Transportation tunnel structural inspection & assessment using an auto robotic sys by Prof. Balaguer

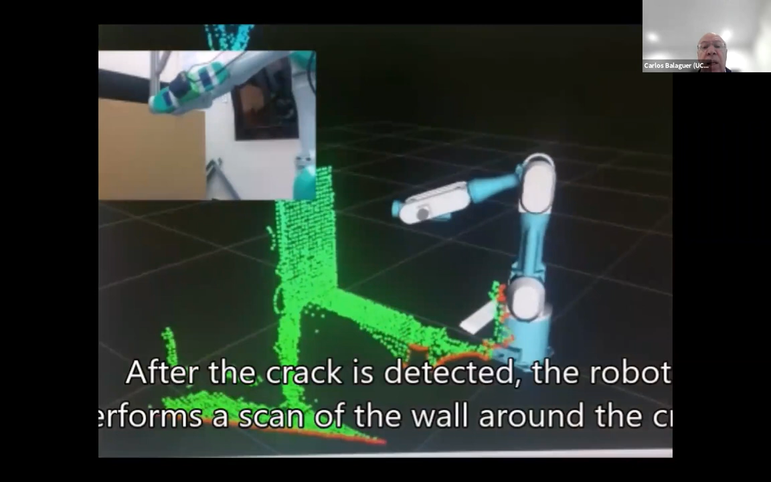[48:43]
that we install in the tip of the robot.
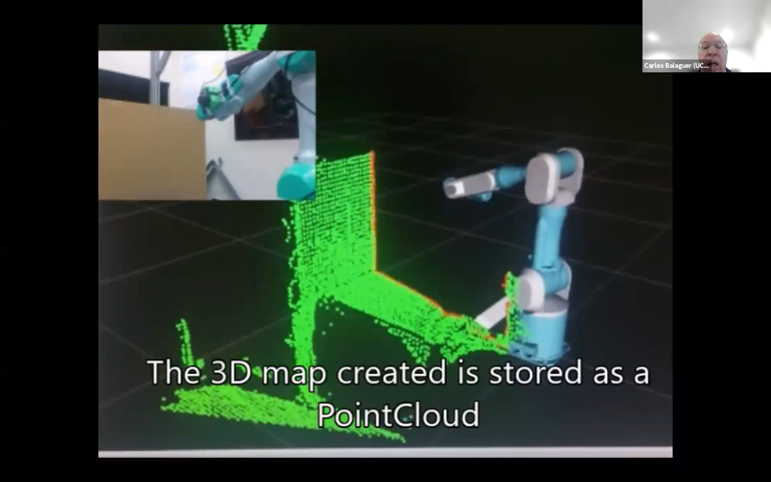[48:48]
And we perform a 3D map of this surface,
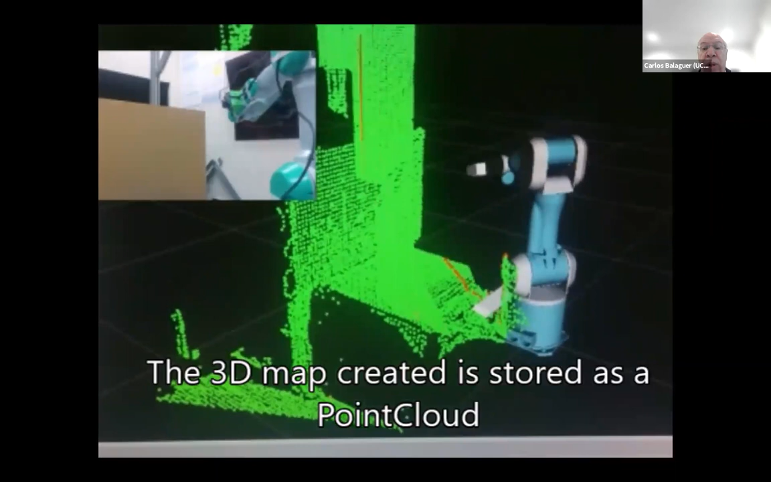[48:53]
creating a point cloud that we store in our database for future analysis.